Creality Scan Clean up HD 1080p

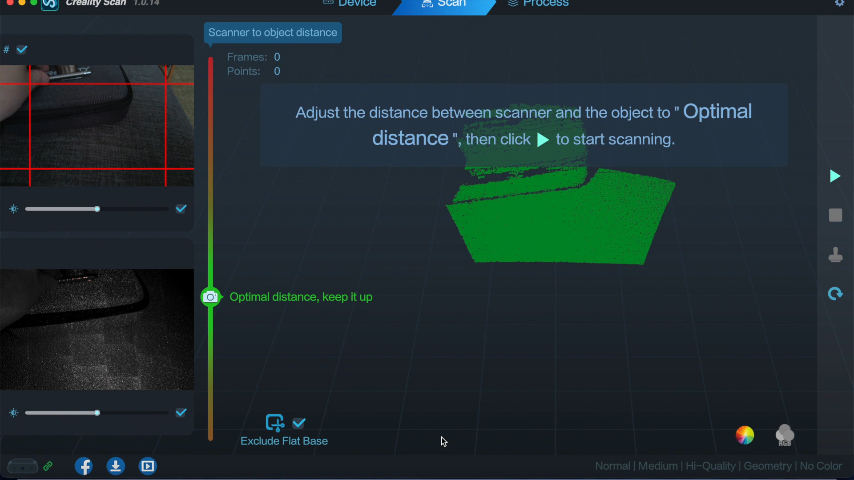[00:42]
there we go have it stand up like that and then I'll remove that part of the pen and
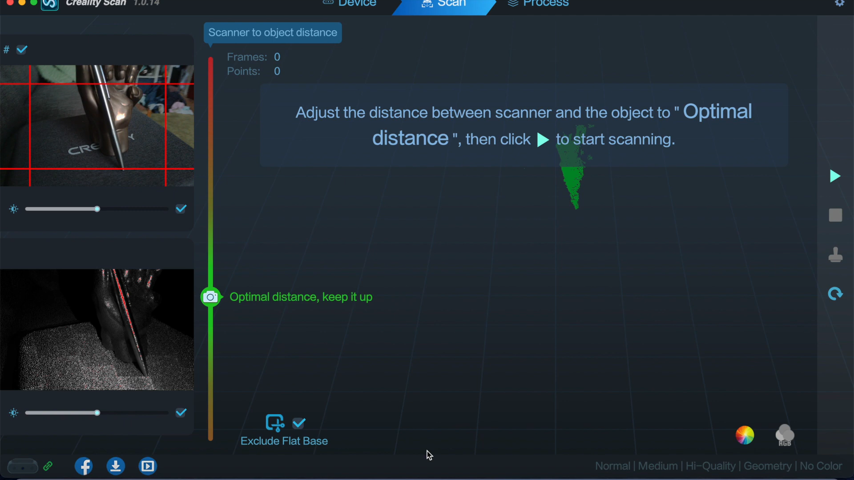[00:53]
show you what I mean so you want to go and start
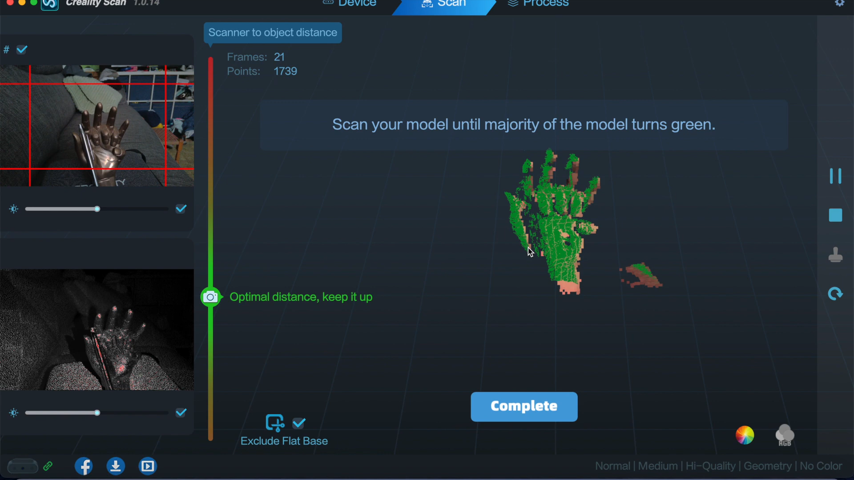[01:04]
try and catch as much as you can in these images to make sure that all of these areas go green
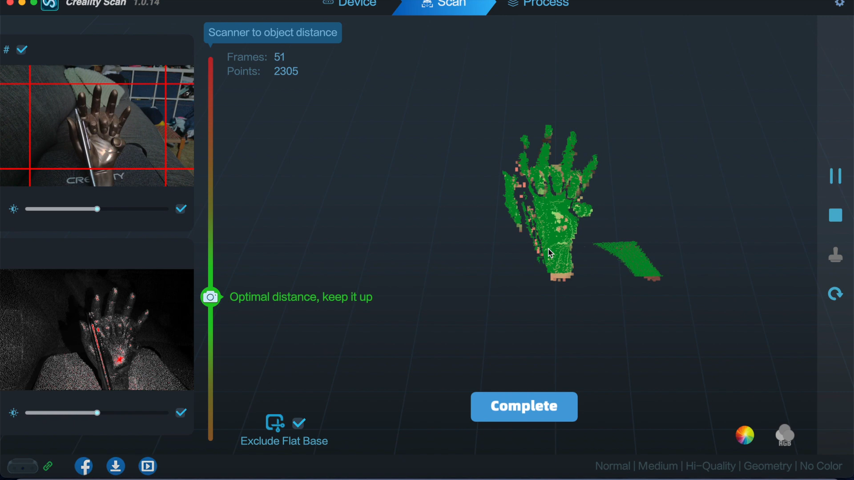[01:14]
so when you move out the area you want all of that to be green
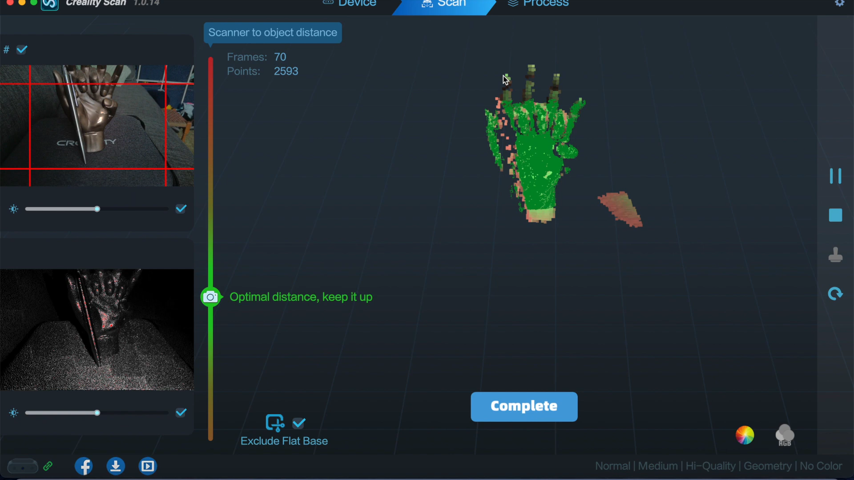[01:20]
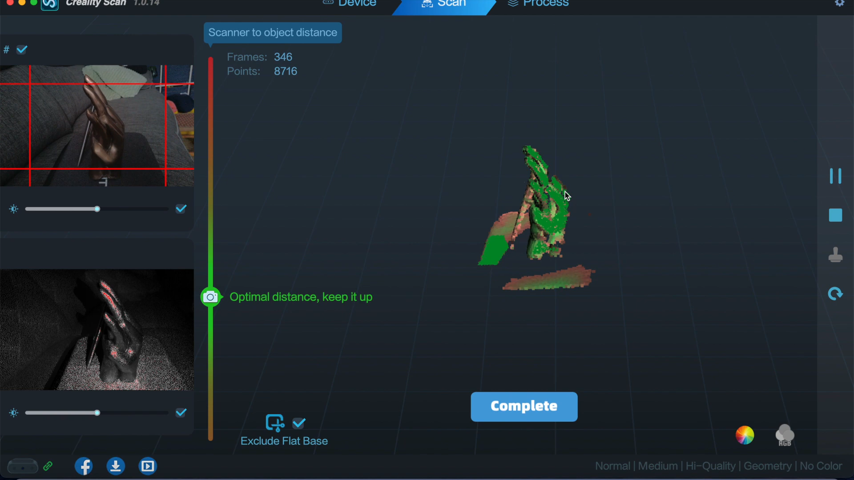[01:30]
so I'll just try and do one revolution of this complete this scan complete
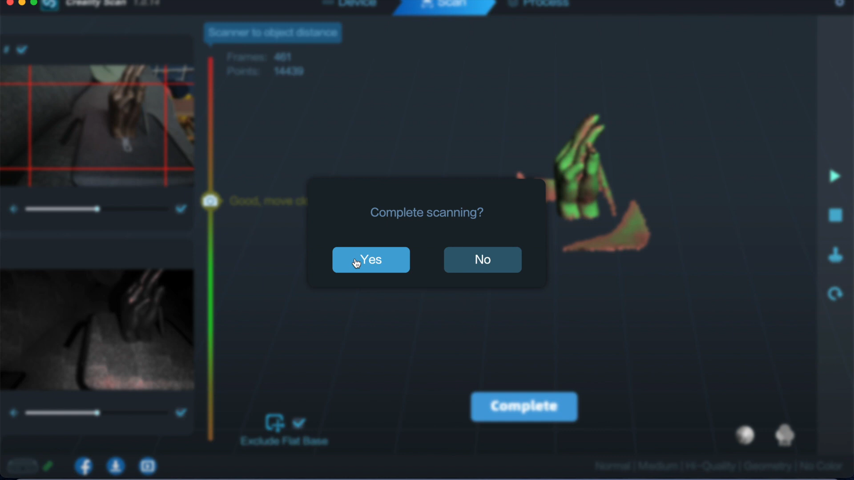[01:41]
scanning yes we don't want to do it's auto one
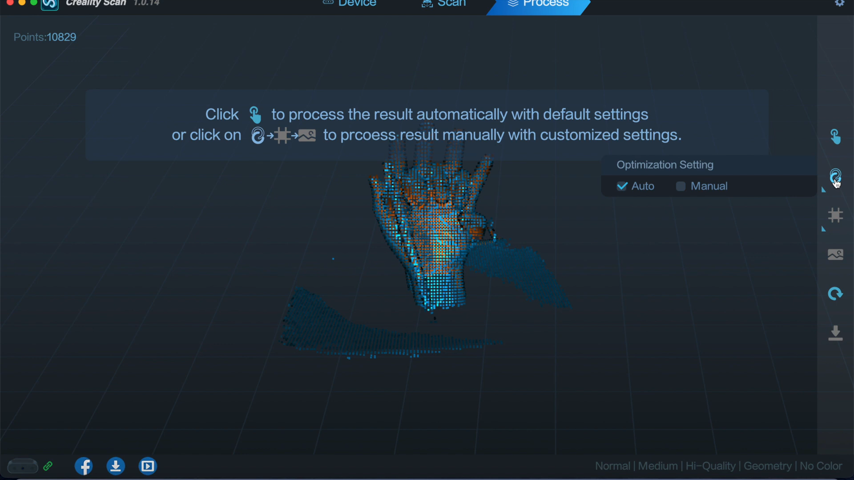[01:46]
you want to come around and do manual and then let it mesh
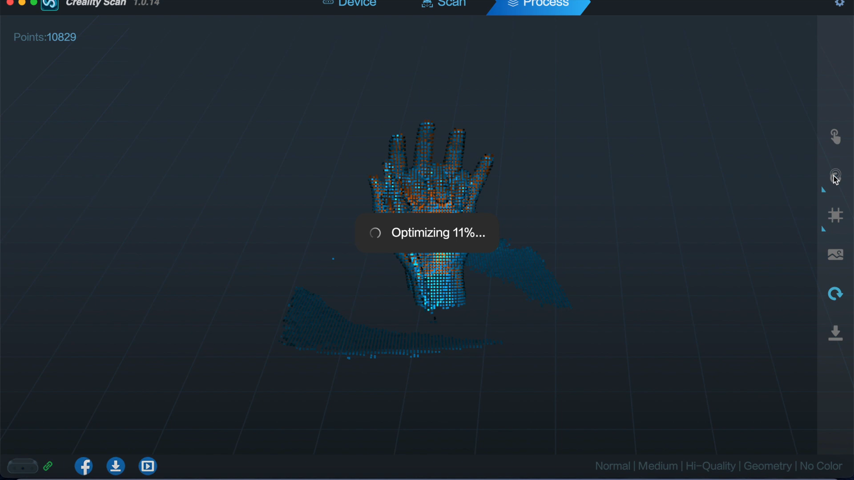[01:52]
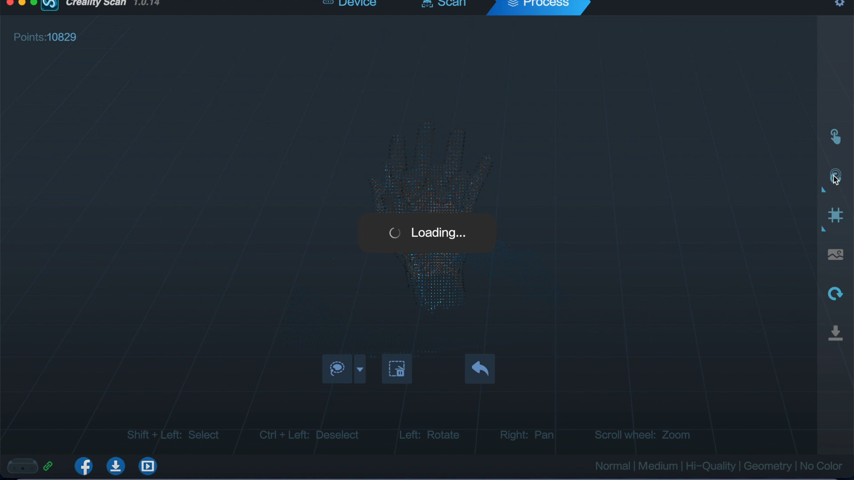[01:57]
so it's taken the pen out but what I'll do is I'll use the scan box to get rid of so we select the lasso
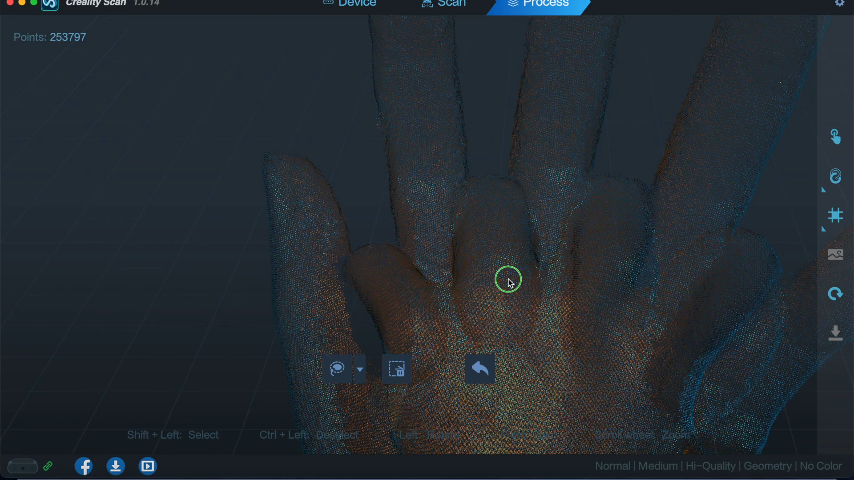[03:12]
you could do this for as long as you like to tidy up all the little bits of artifacts you'll find or you can just do the big bits you don't like once you've done that
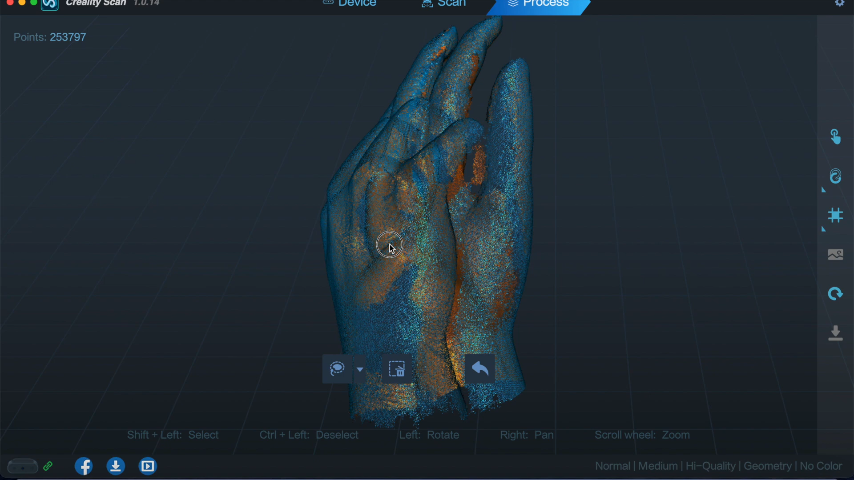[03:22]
you'll click the process button that will mesh it for its final time and give you your what would be a solid file for you to then send to your printer this is obviously just a quick scan showing you how to do this but this will all come up as big holes because i haven't got the undersurface of the model
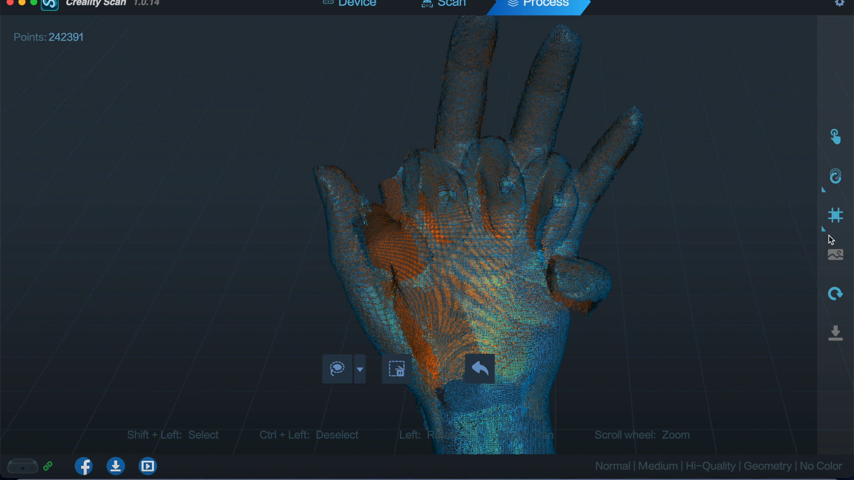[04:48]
simply select it delete it and then we go back through the meshing again and then that part of it will be gone so you can literally go back and forward as much as you like to try and clean it up as much as you want until you're satisfied with it to be able to send out to your 3d printer
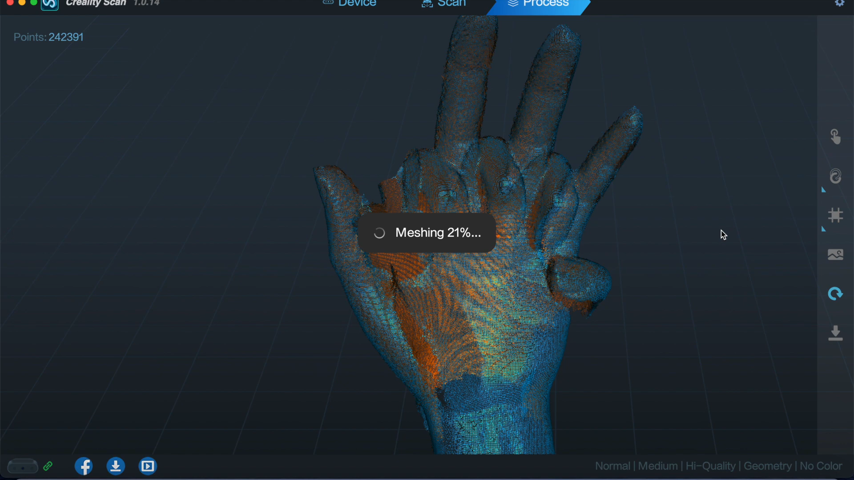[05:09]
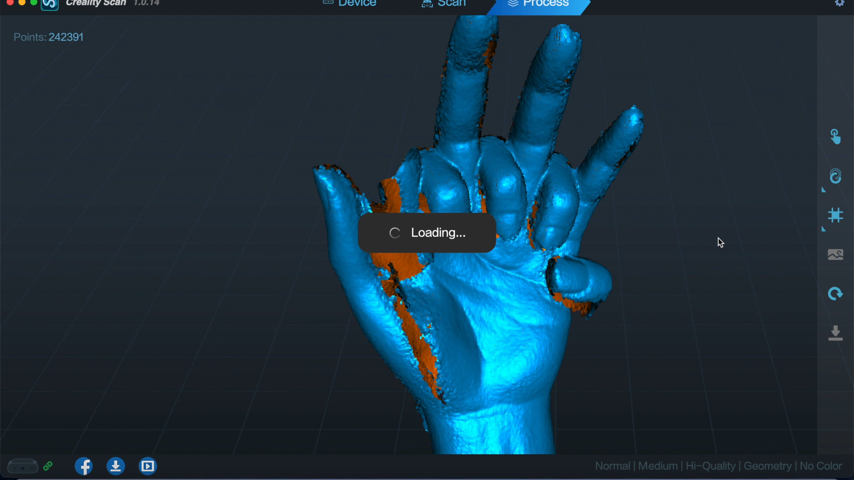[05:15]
and again there's that thing we removed and if